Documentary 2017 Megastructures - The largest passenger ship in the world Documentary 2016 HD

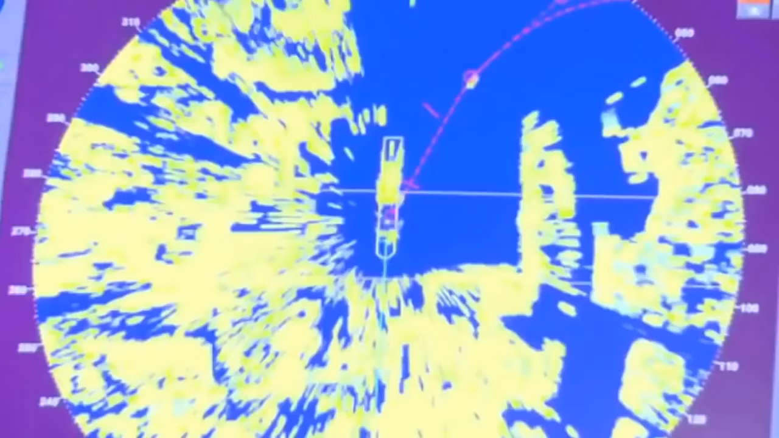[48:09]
and using our traditional procedures such as radar fixes and celestial navigation in order to
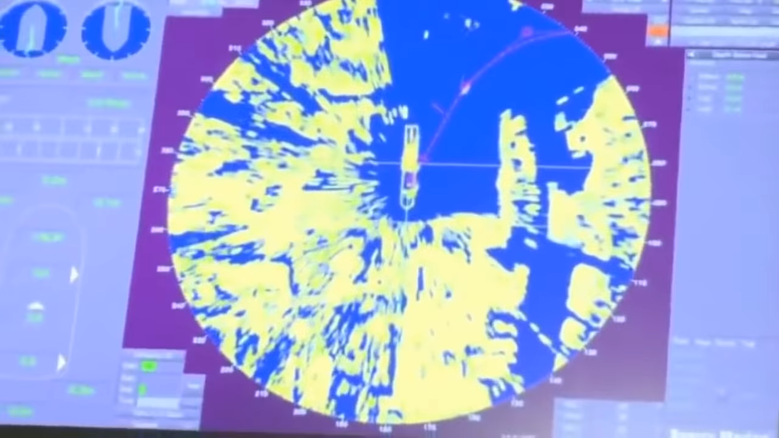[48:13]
make sure that both means are accurate for safe navigation.